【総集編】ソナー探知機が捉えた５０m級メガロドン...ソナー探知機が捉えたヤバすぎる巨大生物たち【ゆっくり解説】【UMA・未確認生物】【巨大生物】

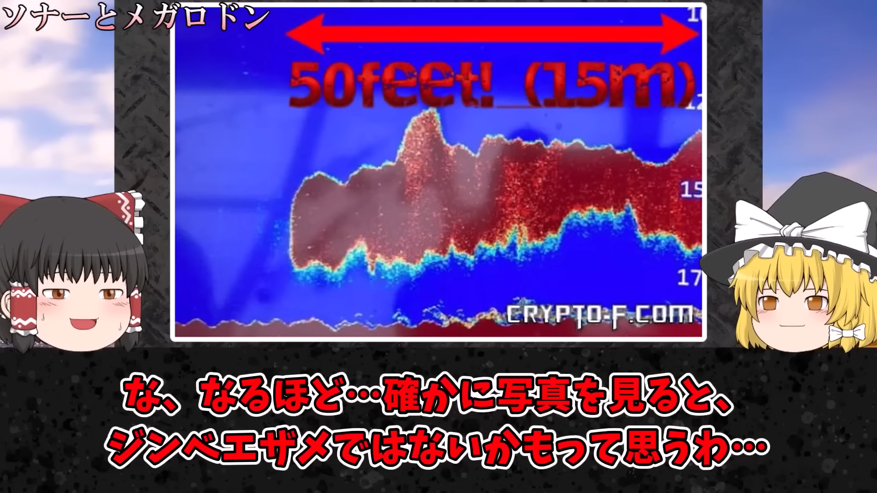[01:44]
とっくにわかりきっているんだよこれが実際に撮影されたソナーの画像だジンベイザメだったら、もう少し平たいはずな、なるほど、確かに写真を見ると、ジンベイザメではないかもって思うわ減損するサメで2番目に大きいのはウバザメが該当するかと思うがウバザメのサイズはせいぜい8メートルで、
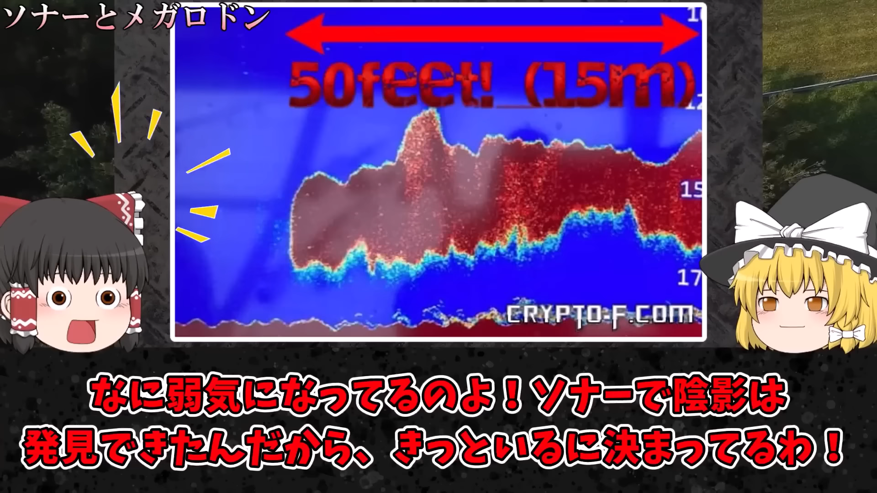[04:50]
弱気になってるのよソナーで陰影は発見できたんだからきっといるに決まってるわそうだといいんだけどなま、すでに深海生物を捕獲するための技術は生まれてるしあとは大きな生き物を捕獲する
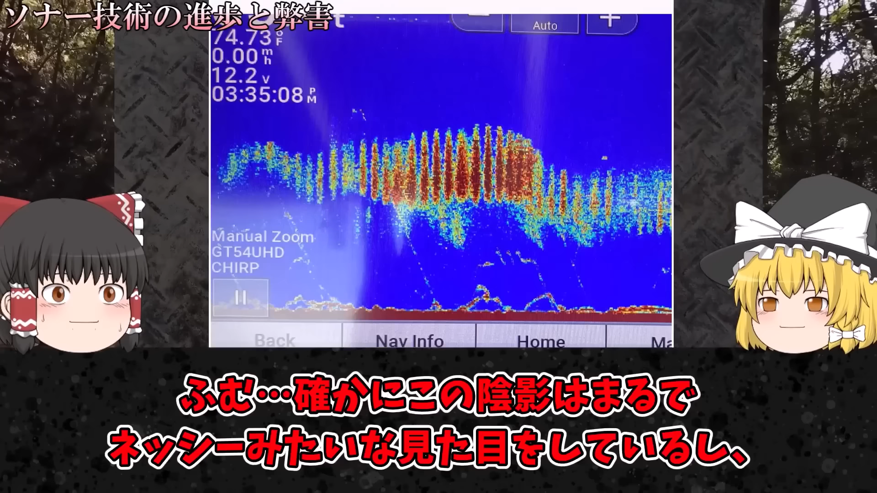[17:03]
ソナー画像はかなり正確に物体の輪郭を捉えてくれるものだから確かに水中に何かいるということを把握することはできるんだ過去にはネッシーだけでなくネッシー系未確認生物のチャンプをソナー画像で捉えた結果も残っているふむ、確かにこの陰影はまるでネッシーみたいな見た目をしているし何かしらの生物で間違いないって思えるけど結局ソナーで存在を認識することはできても実物を目にすることはできてないんでしょう?
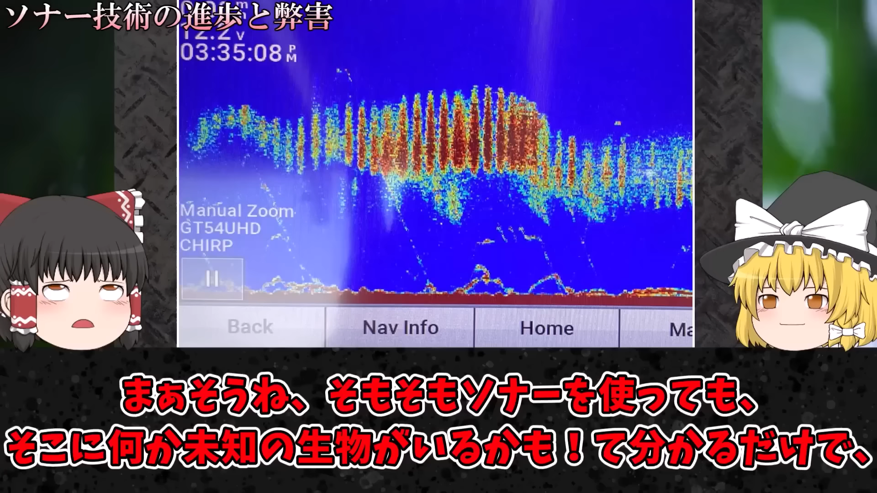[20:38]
そもそもソナーを使ってもそこに何か未知の生物がいるかもってわかるだけで確
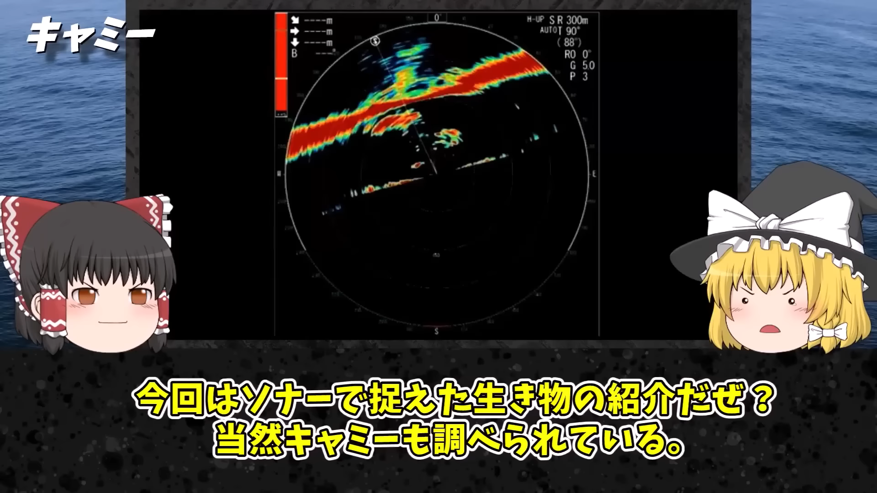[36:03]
今回はソナーで捕らえた生き物の紹介だぜ?当然キャミーも調べられている2009年、
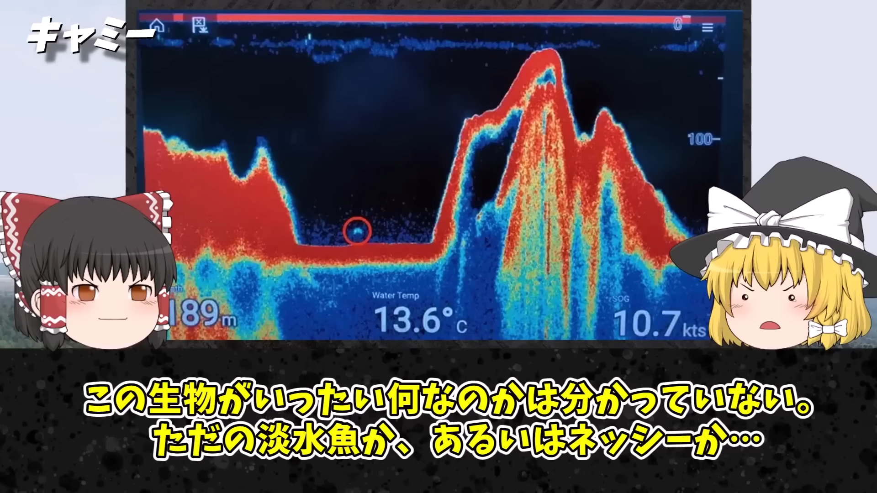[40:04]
On screen: water 13.6°C, speed 10.7 kn
生物がいたこの生物が一体何なのかはわかっていないただの淡水魚か、あるいはネッシーかし、シルエットだけ見ても、いまいち何の生物かはわからないわねしかし、